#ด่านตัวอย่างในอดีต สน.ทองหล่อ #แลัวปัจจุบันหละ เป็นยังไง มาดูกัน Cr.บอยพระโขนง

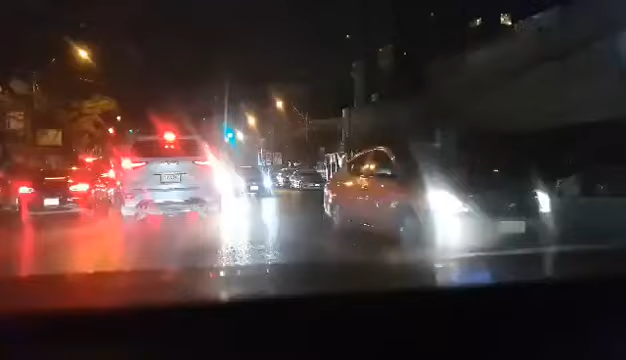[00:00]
สวัสดีครับตอนนี้เรากำลังจะเข้าด่านบริเวณหน้าสอนอทองหล่อนะครับซึ่งเคยตั้งเป็นด่านตัวอย่าง